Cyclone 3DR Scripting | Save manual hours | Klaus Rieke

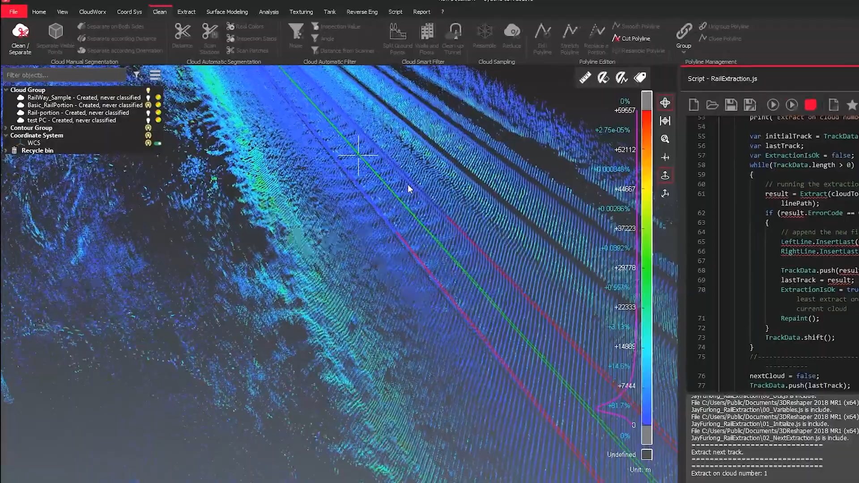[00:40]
Here we can see the rail extraction tool already existing as one of the
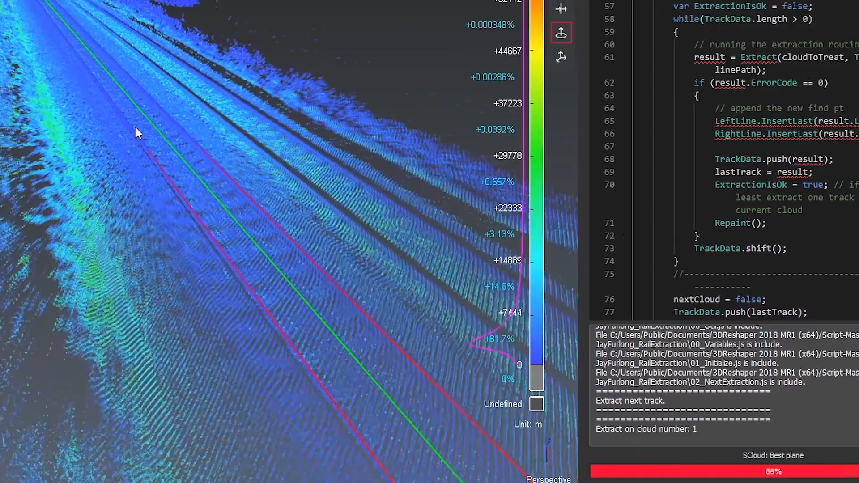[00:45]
scripts to create the track for the left and right side fully automated.
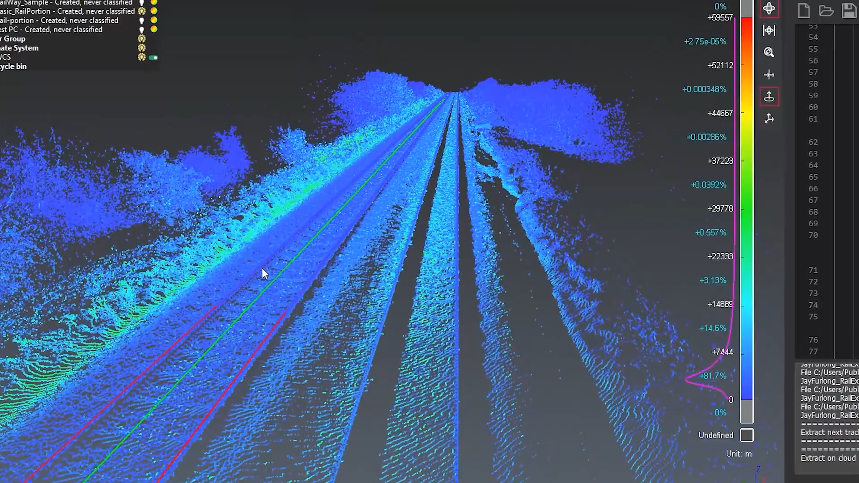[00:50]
What I want to see here and make use of it is not only to get the track itself,
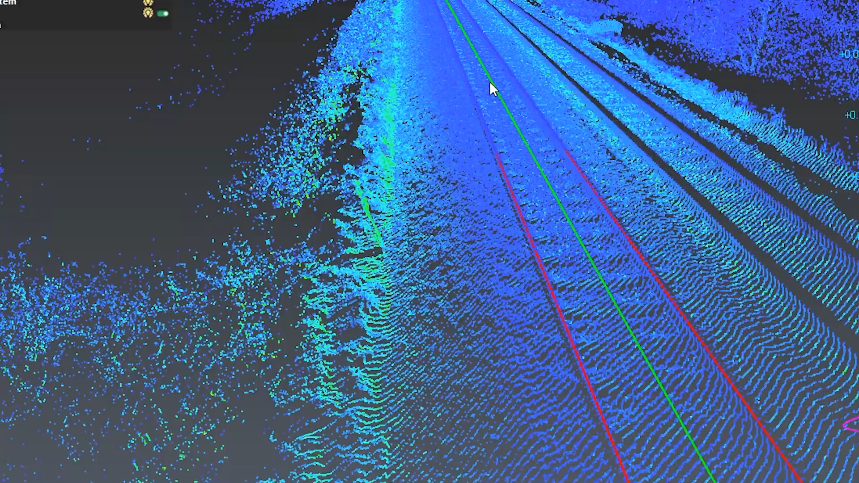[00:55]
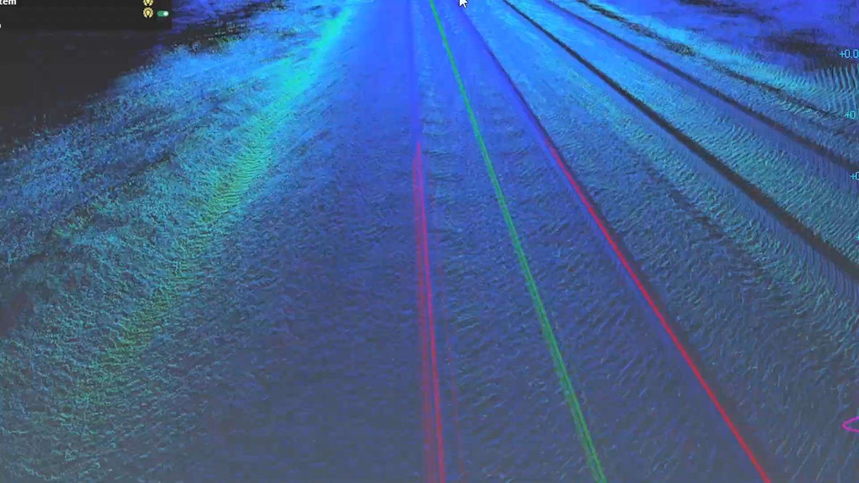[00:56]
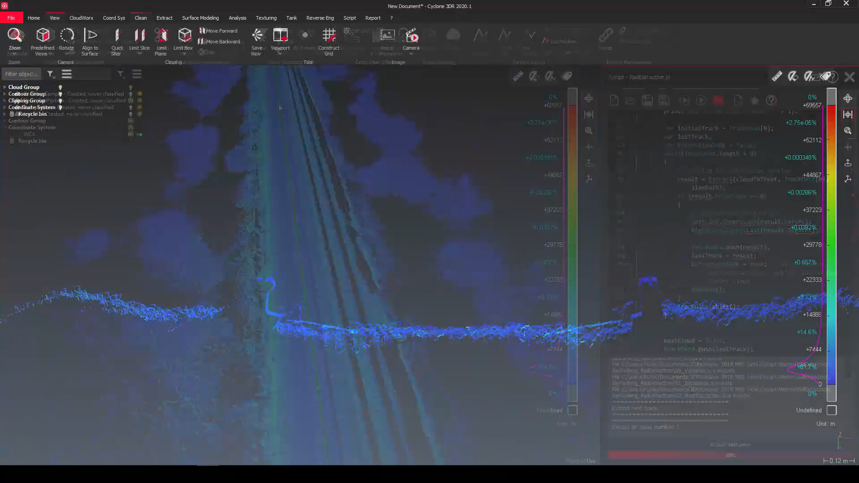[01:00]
I want to see what is the width of one track to another to verify
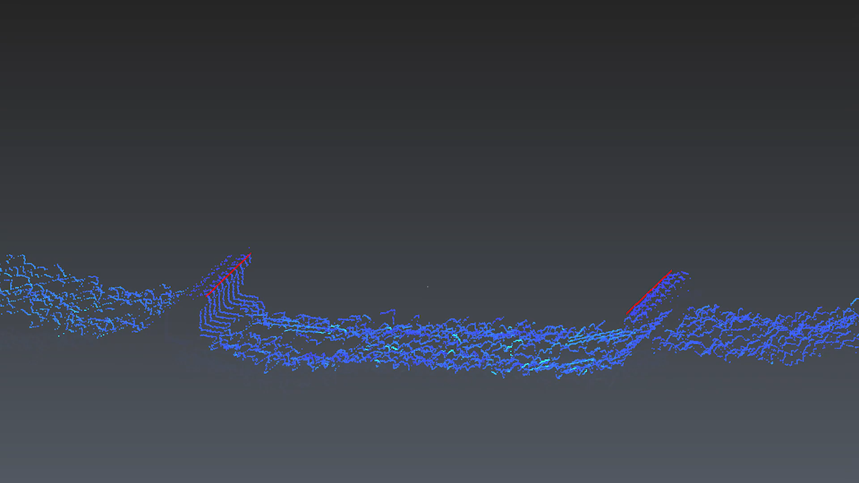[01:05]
if this one has a correct dimension. So how do we do it?
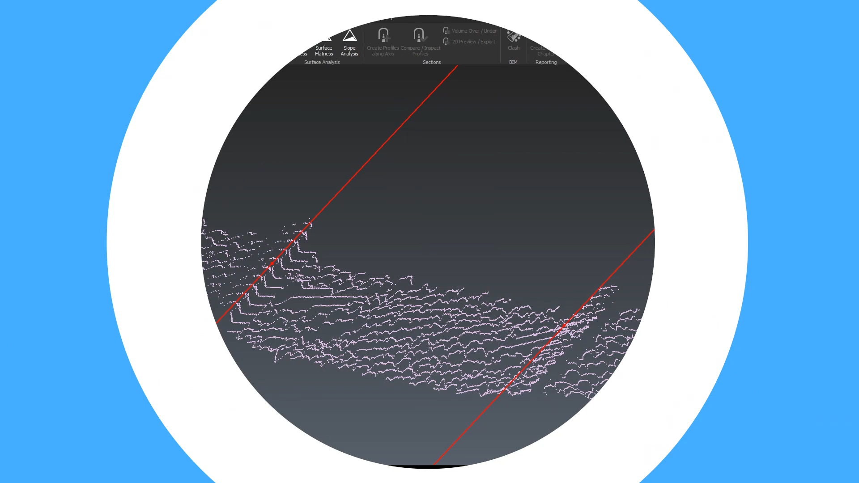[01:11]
So I could go to the measure tool and pick from two points and do it just manually.
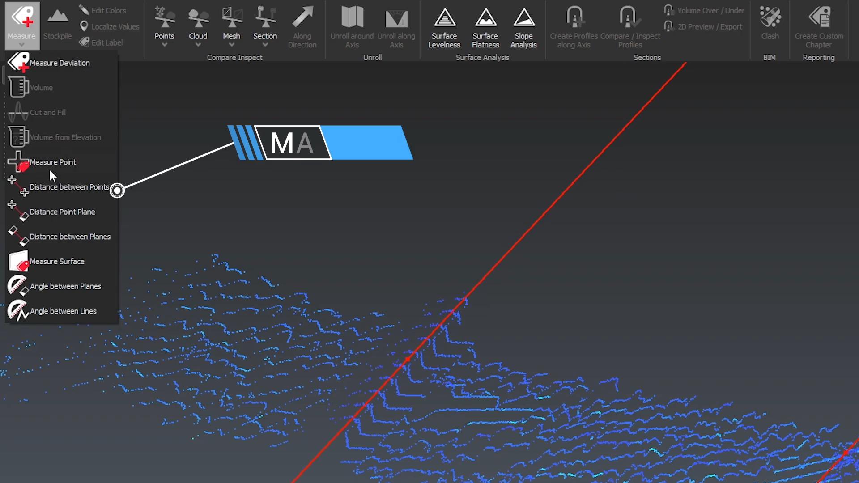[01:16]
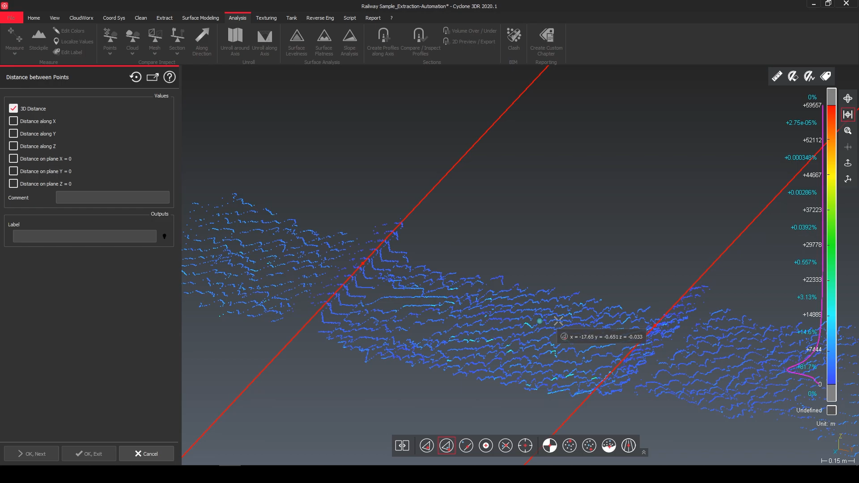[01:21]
Pick my left track, I pick my right track and I will see the distance between those two.
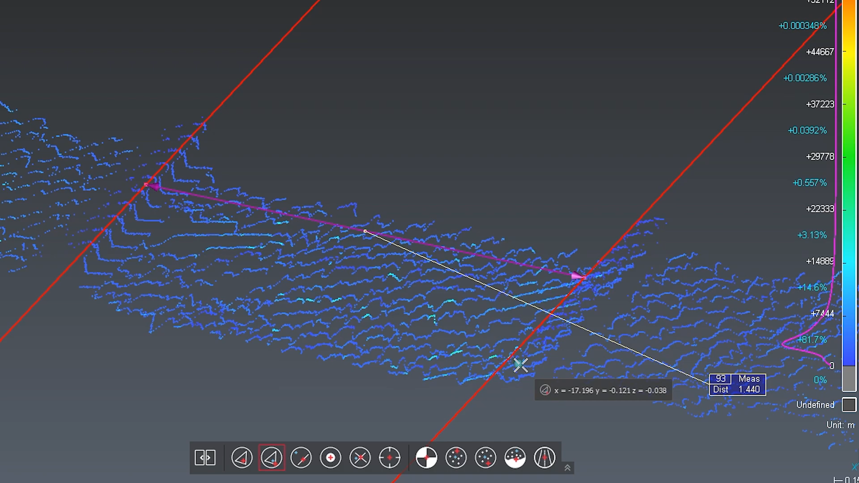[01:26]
This one I could follow through,
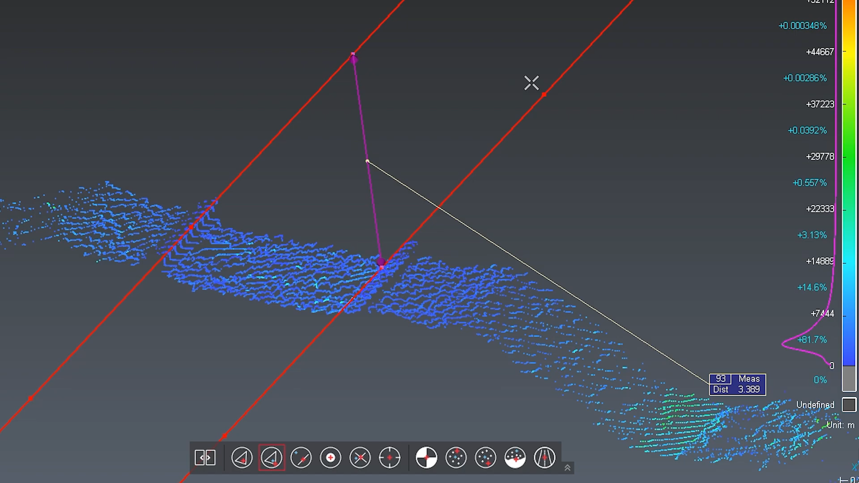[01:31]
do the next one and the next one but this is not efficient.
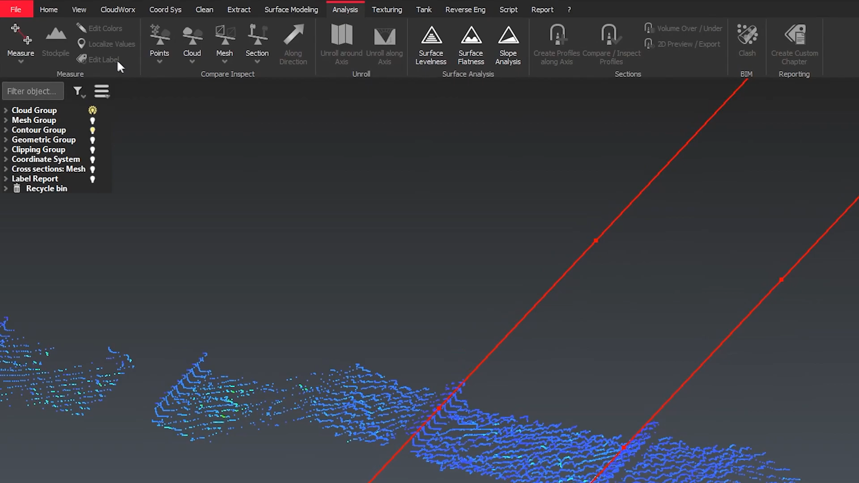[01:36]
So what we can do, I can for example create a line between left and the right side
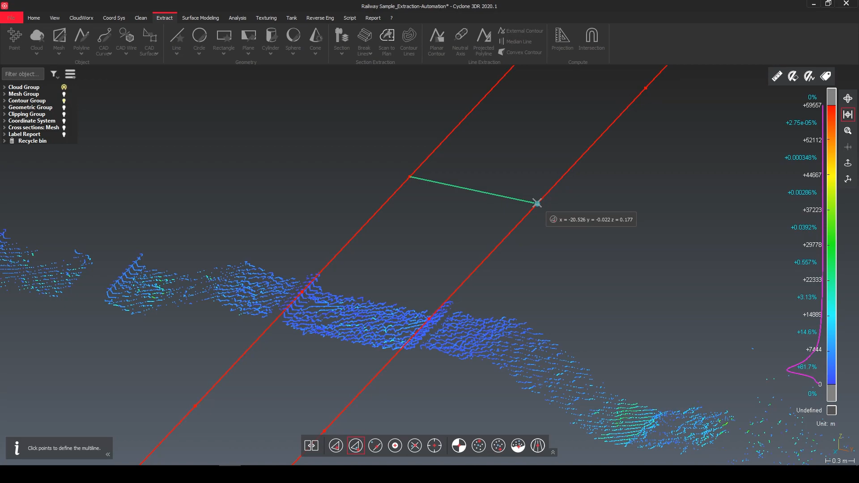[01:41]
and when I now have a look at the properties of the line I can see that we have actually already the lens in there.
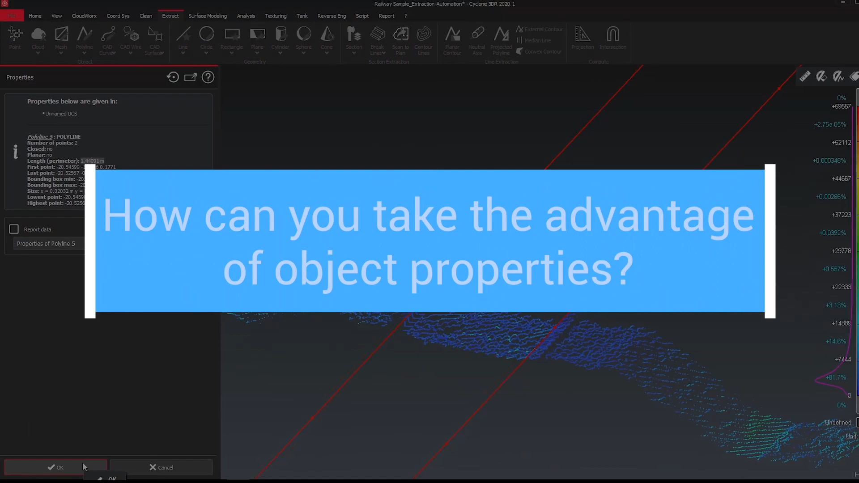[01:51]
So how can we take advantage of the object properties?
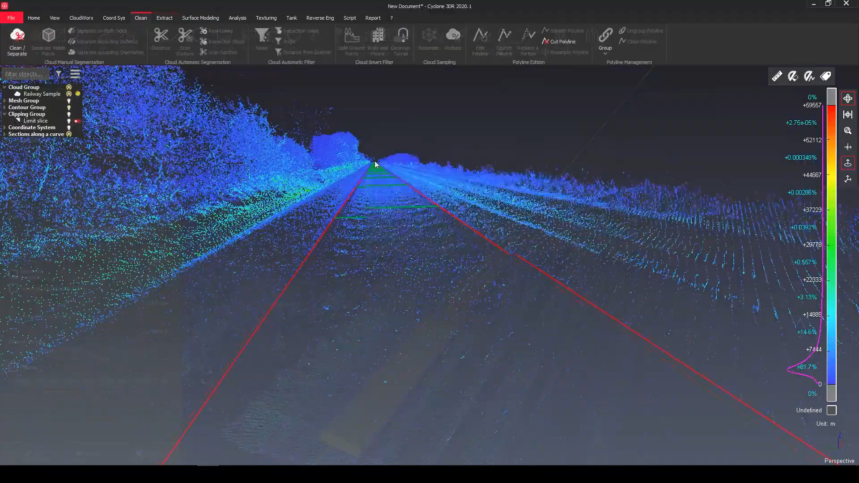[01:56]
So I create automatically the perpendicular gauges every x meters fully auto extracted.
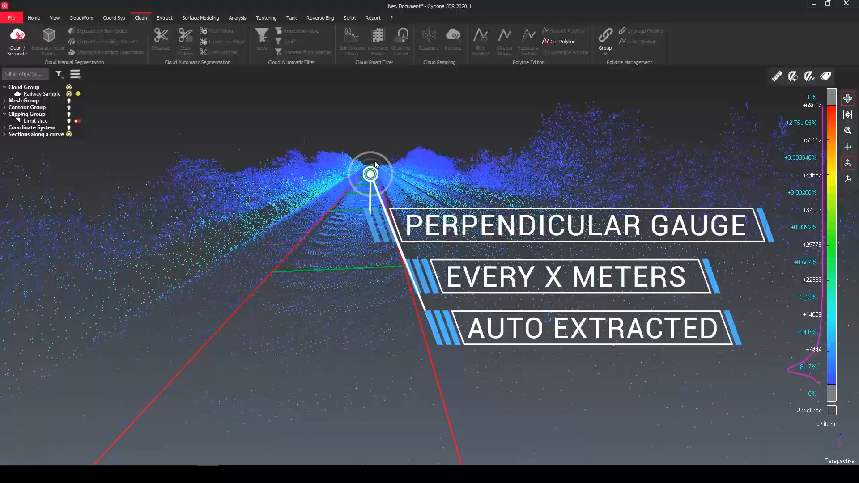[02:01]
So now I have all of that and
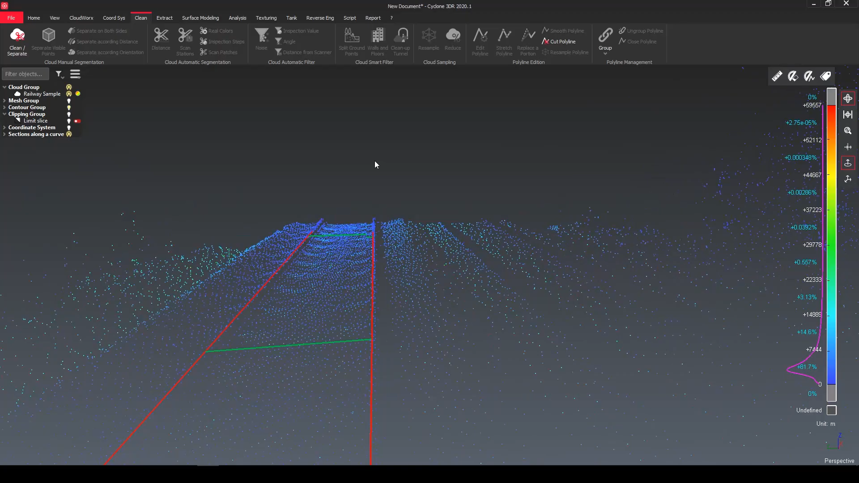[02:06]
now I need to just access all of this information from the properties.